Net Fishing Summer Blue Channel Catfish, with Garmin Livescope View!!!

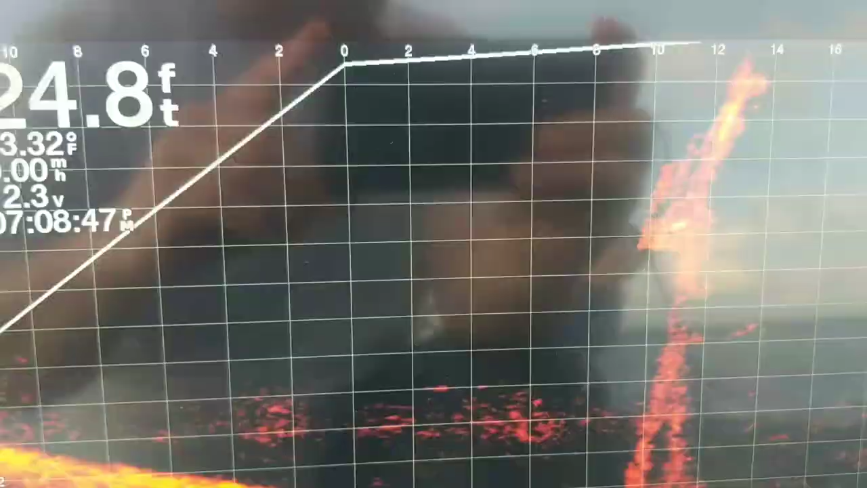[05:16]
Okay, so we've got our live scope down and now we're shooting an image of that net.
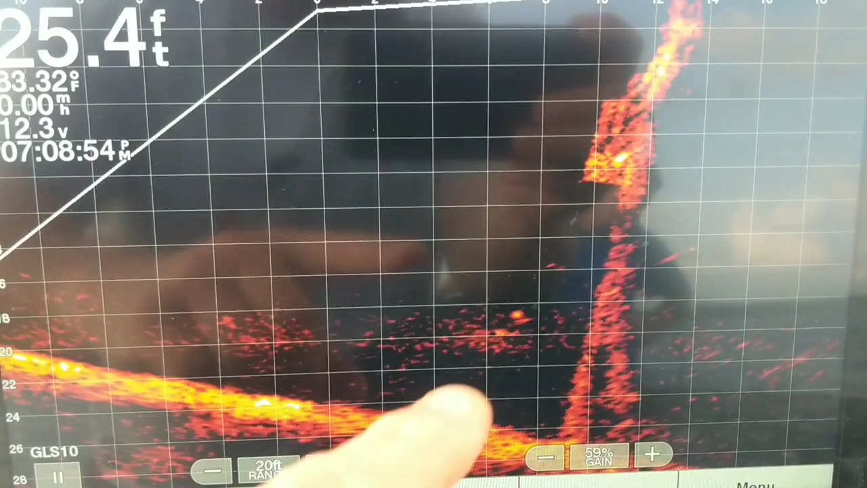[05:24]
On screen: depth 25.4 ft
You can see here's the tree coming down. And you can see the net right here. You can actually see two, four.
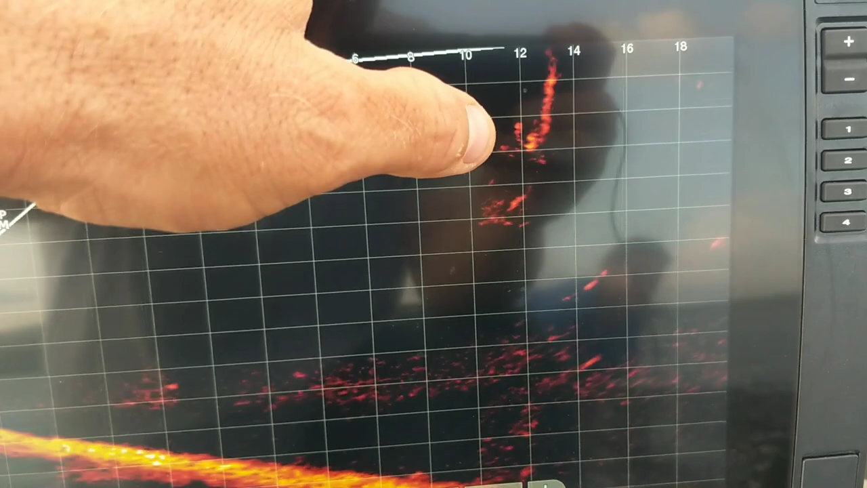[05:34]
The tail end of it is about four and a half to five foot right there below the surface.
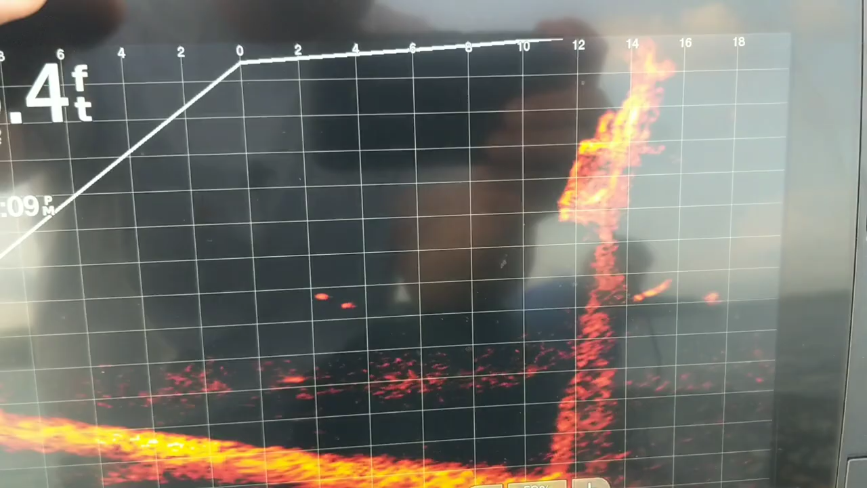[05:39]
Because each one of these blocks is two foot.
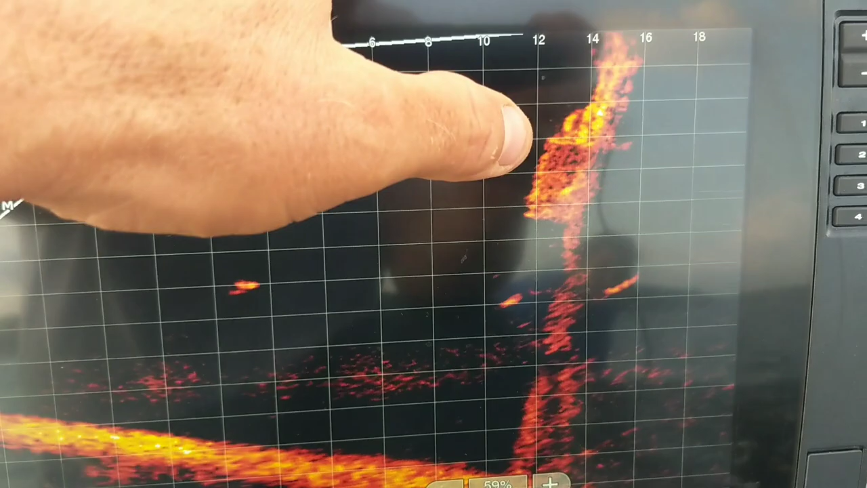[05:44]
Right about, the way the live scope is set up, it's about three and a half, four foot under the surface there. And then the mouth of it, you can see how high it is off the bottom.
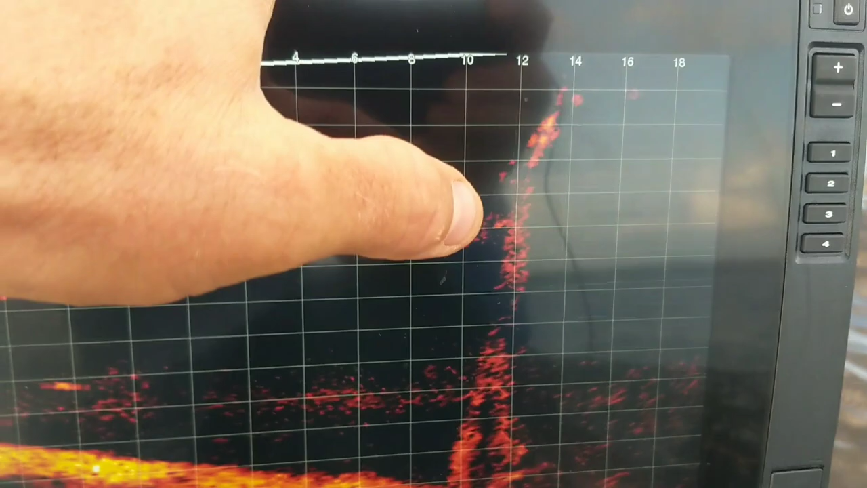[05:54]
Now I didn't know the transducer for our other
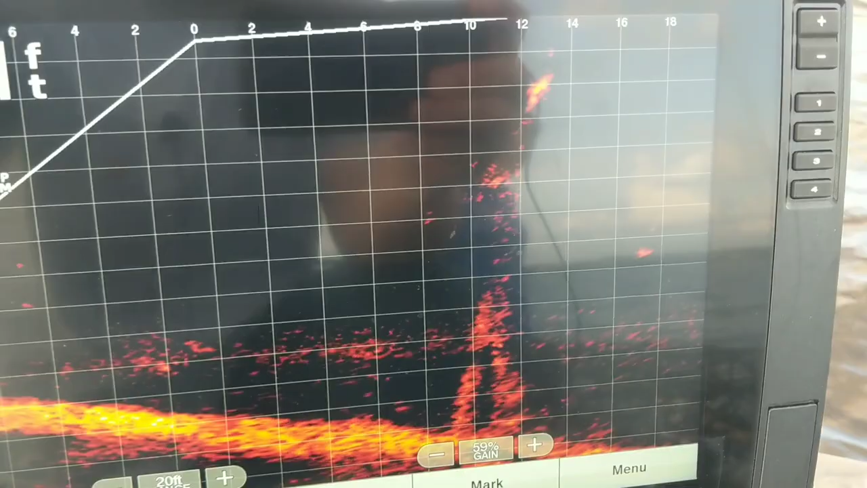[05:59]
depth finder was showing 13 foot.
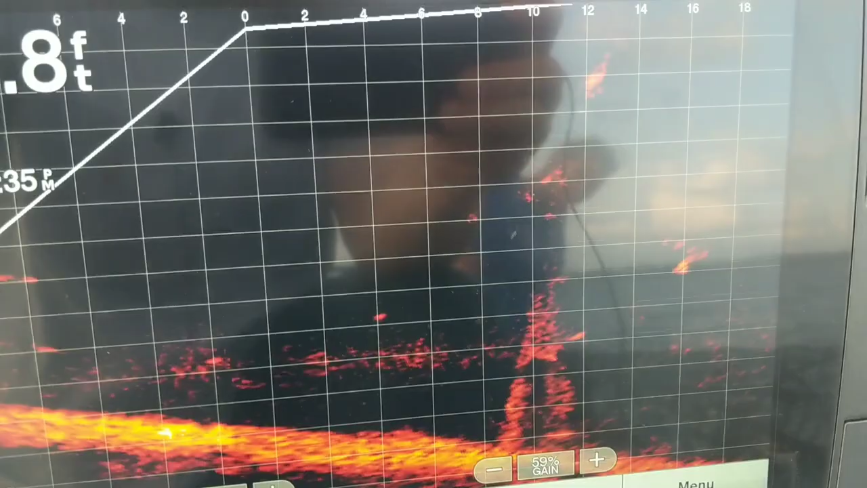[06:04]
I didn't realize that right here is a drop off. Like we're on the edge of a channel.
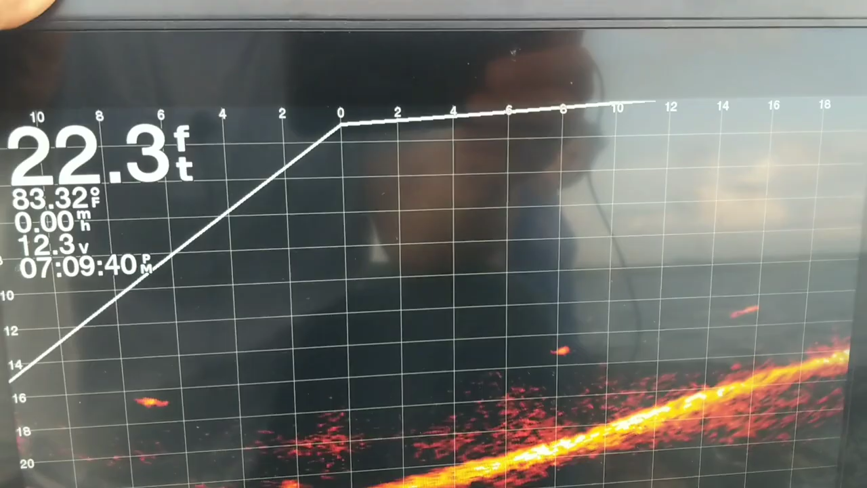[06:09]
On screen: depth 22.3 ft, speed 0.00 mph
I'm looking backwards now. You can see how shallow it is. So you can see right there it's an old creek channel.
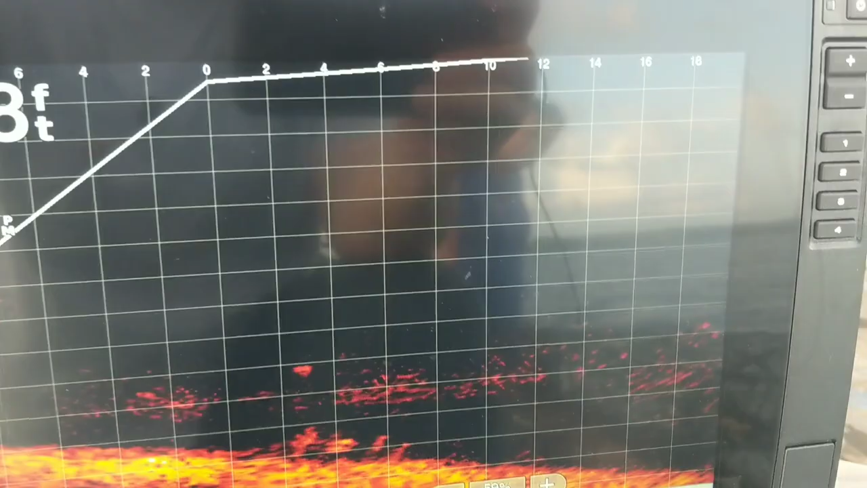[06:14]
So this snag is right on the edge of a creek channel.
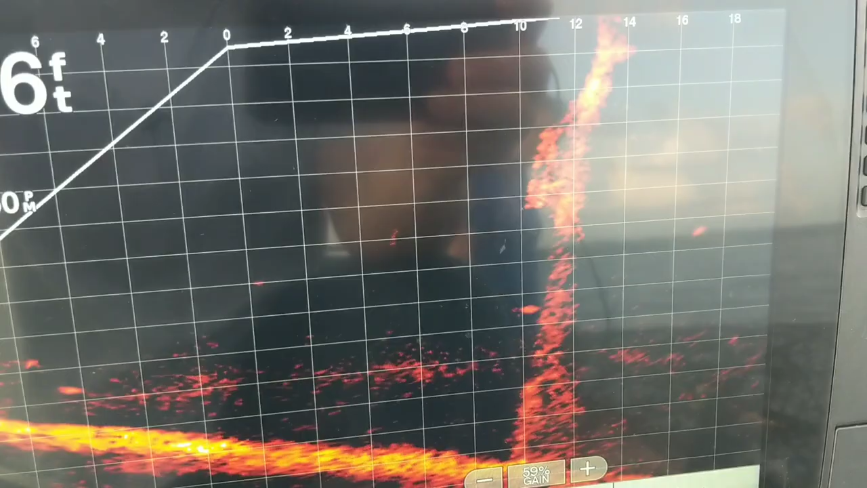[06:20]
But I've already got it tied on there, baited and put in. So we're just going to let it set right there and just see what we catch.
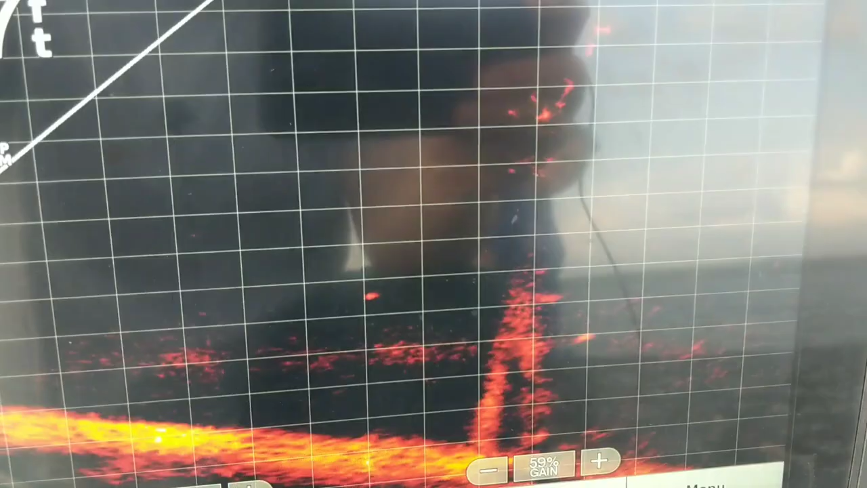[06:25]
You can see some fish messing around down there. There's some long fish in there.
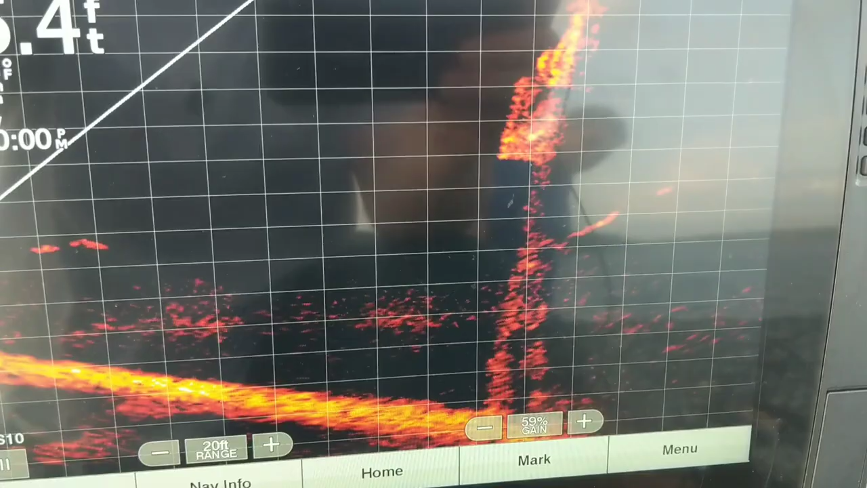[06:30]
So some of them look like catfish. But we're going to look and just let it fish right there and see what happens.
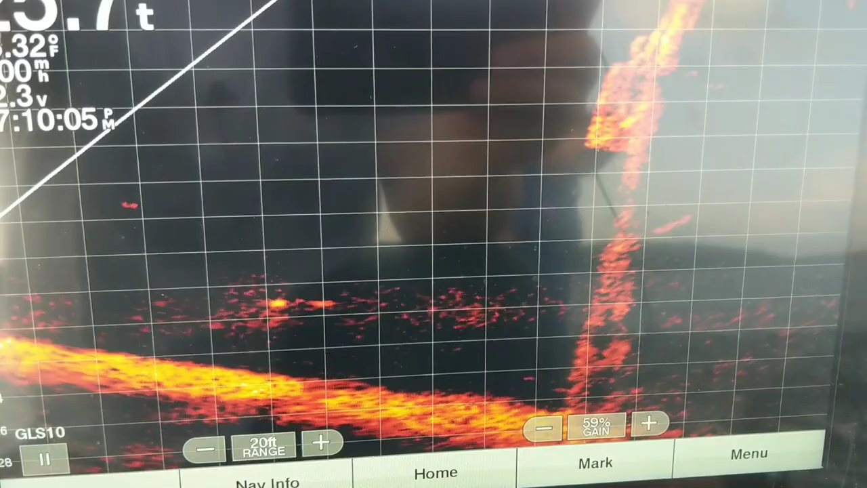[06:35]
Now I'm going to show you something else right here.
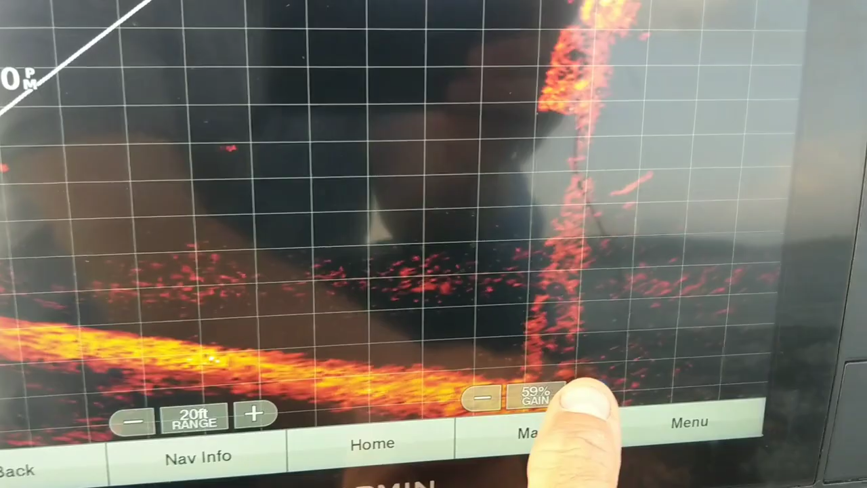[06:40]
I'm going to turn my sensitivity up on my live scope.
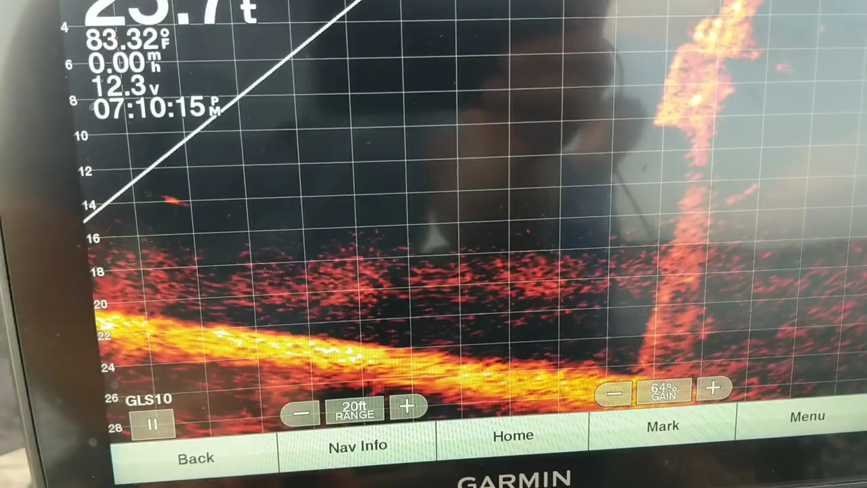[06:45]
On screen: water 83.32°F
And this is a perfect picture of what I'm trying to explain to you.
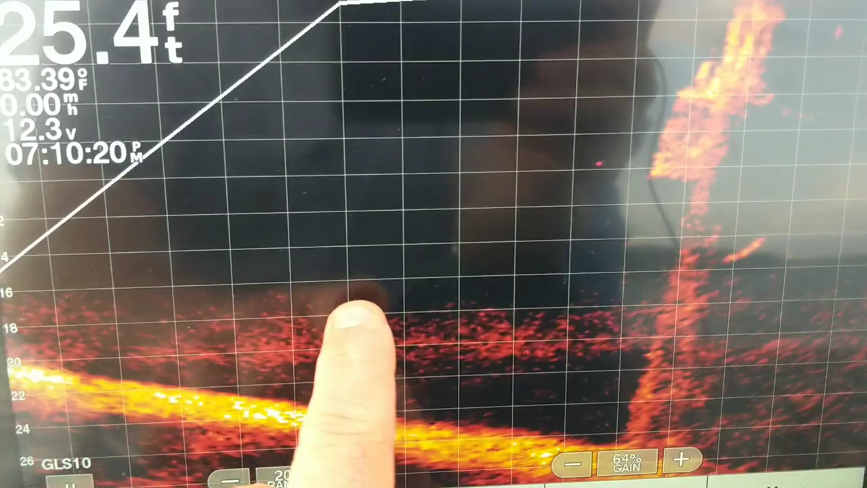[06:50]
On screen: depth 25.4 ft, water 83.39°F, speed 0.00 mph
You can see this line right here. That's actually the thermocline.
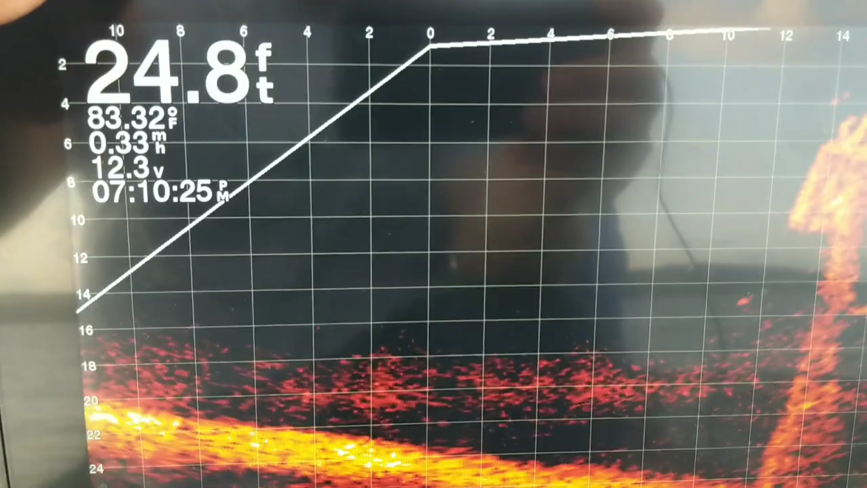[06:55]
On screen: depth 24.8 ft, water 83.32°F
So right now we have a thermocline in here at the top edge of it is right here at 16 foot going across here.
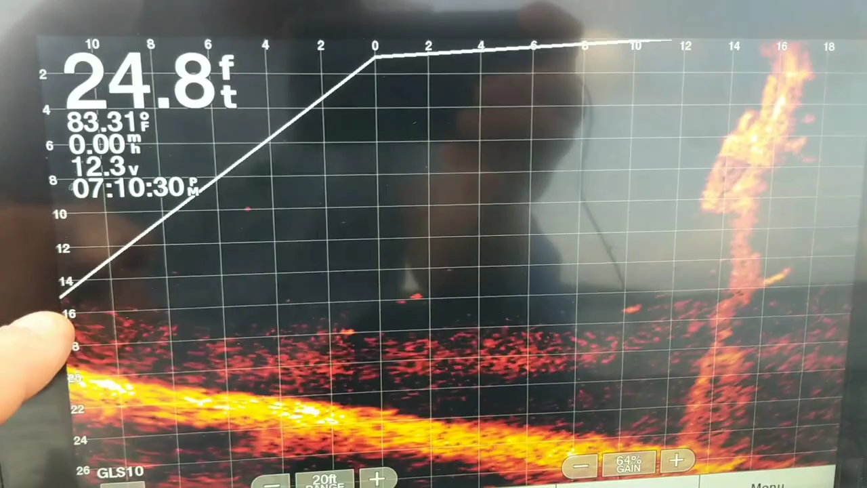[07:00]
On screen: depth 24.8 ft, water 83.31°F
And you can see all these fish moving around in here.
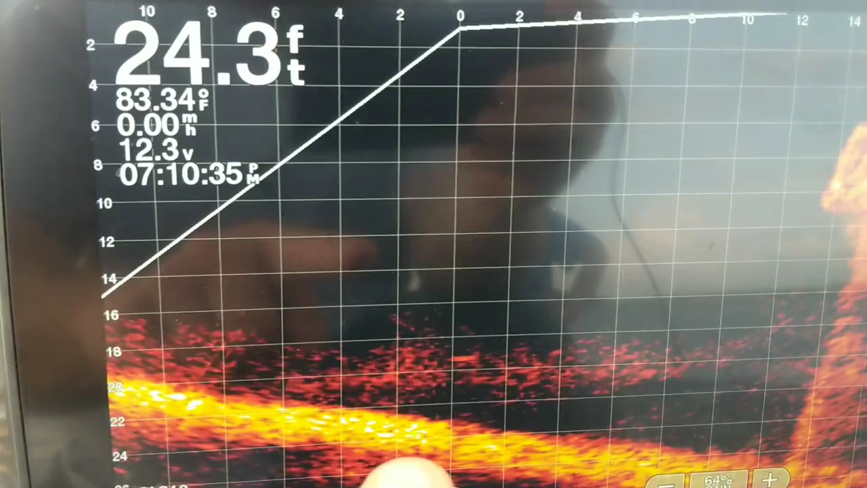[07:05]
On screen: depth 24.3 ft, water 83.34°F, speed 0.00 mph
And we got a lot of wind today. So I'm fighting wind trying to stay in here and show you this.
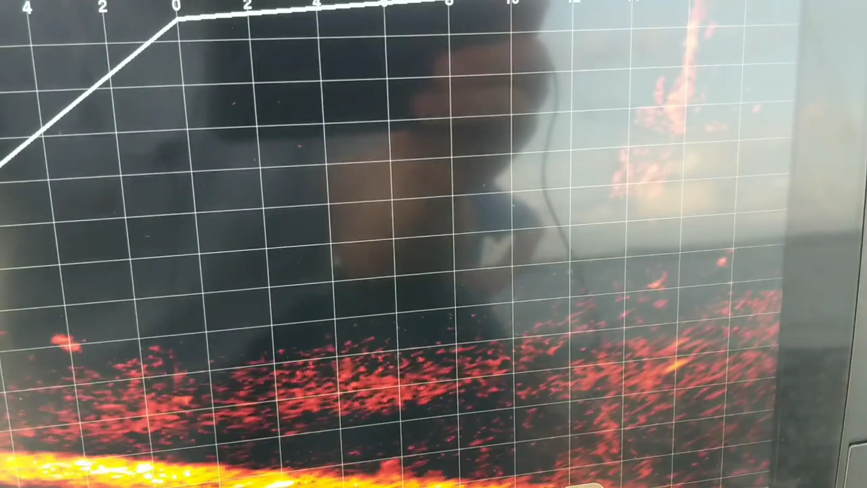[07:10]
But you can see all these fish in here just above that thermocline.